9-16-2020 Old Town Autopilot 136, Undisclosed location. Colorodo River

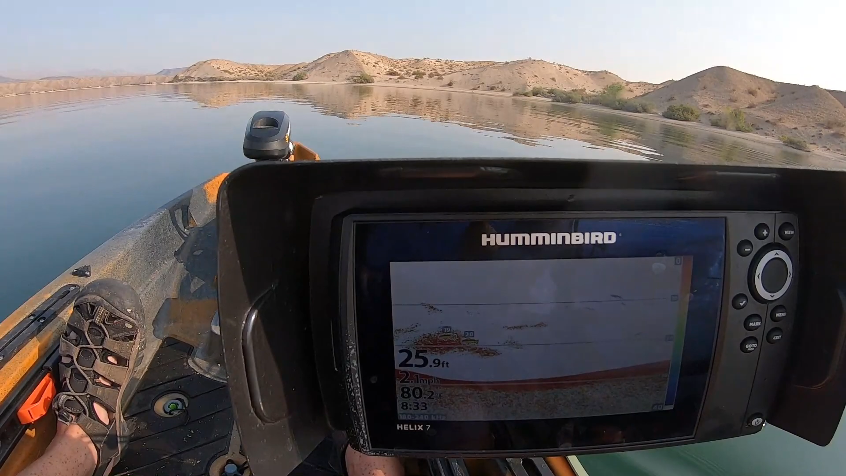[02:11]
On screen: depth 25.9 ft
But I keep seeing balls of shad like that. Right here. Which is right where they should be. Right where I thought they'd be, but I figured they'd be boiling over here. So, I don't know if they're going to boil.